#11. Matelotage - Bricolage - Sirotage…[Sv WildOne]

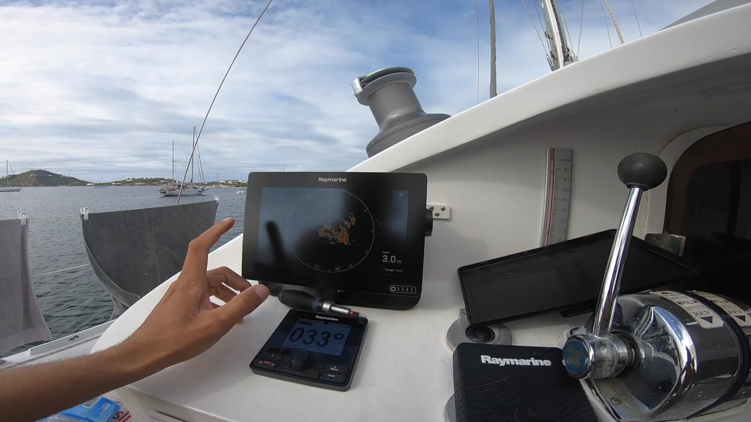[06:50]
Radar ici, on retourne à la maison, on fait charte radar.
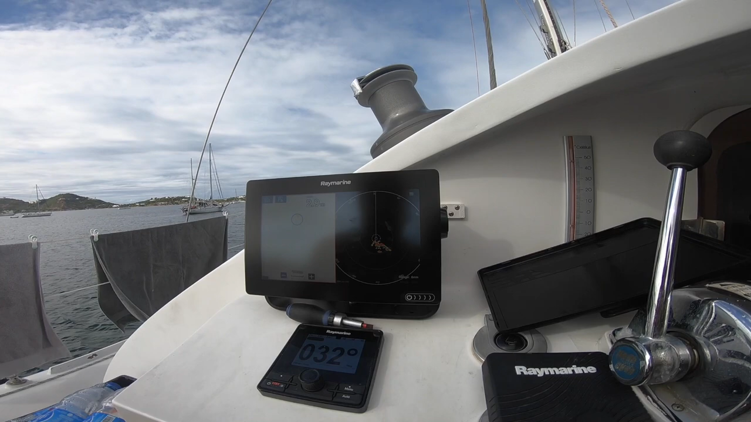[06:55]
Et là, t'as side by side. Et le radar.